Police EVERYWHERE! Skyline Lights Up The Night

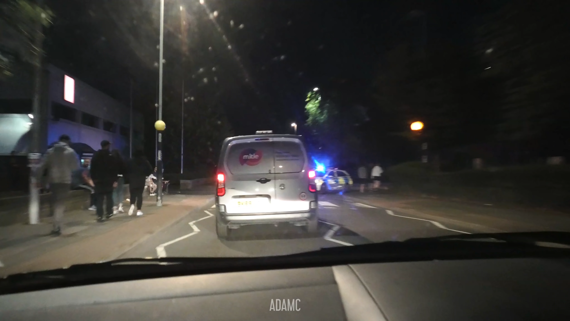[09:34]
We've got the siren light combo of the century, blue versus amber. Who will win? Police bikers turn up to control everything.
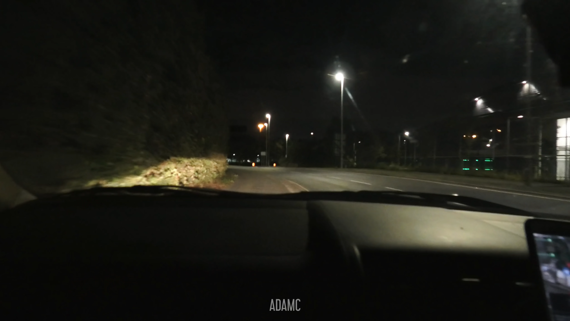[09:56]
We are driving on the pavement.
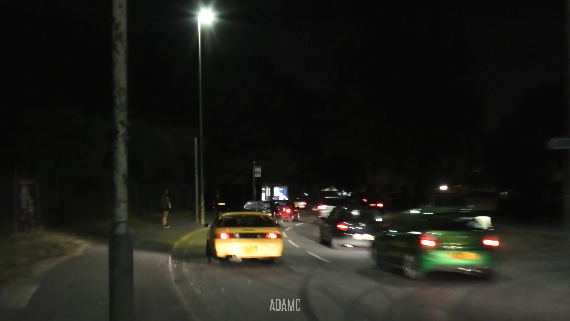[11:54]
So, a lot of the cars that we've seen from the previous location have turned up for the roundabout meet.
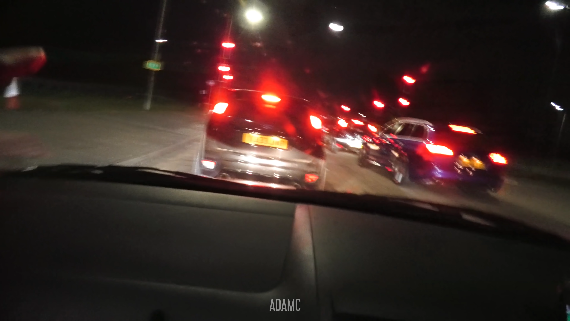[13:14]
We are now in traffic with an ST and an RS6. The lights are about to change. I doubt we'll get many sounds. We'll see.